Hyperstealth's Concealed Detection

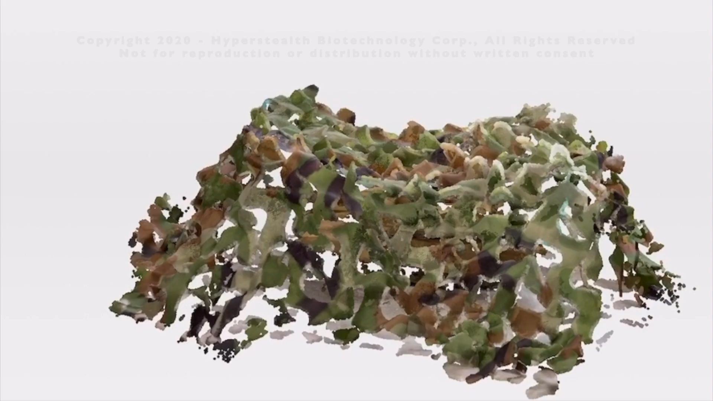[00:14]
Hyperstealth's patent-pending laser scattering invention can split a single laser into millions of lasers, substantially increasing the resolution of current LiDAR systems.
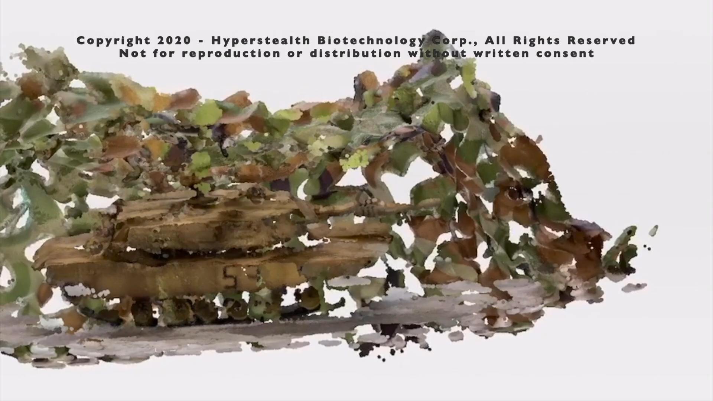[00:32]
Hyperstealth solution could potentially be used to detect hidden targets through the holes in camouflage nets and also identify the concealed
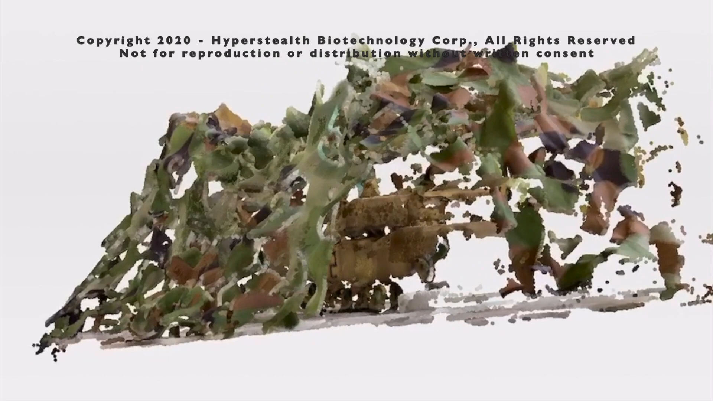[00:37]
objects under these nets due to this much higher resolution. Artificial intelligence in a fraction of a second should be able to analyze and alert the operator to the object.
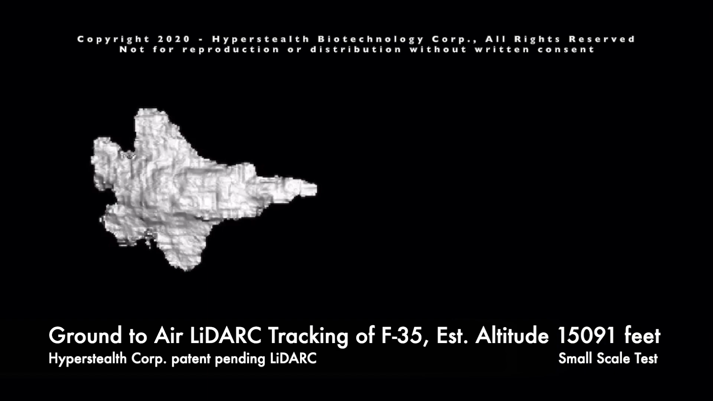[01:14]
Stealth aircraft, also known as low observables, are designed to avoid radar detection but should be easily detected and identified with Hyperstealth's LiDARC system.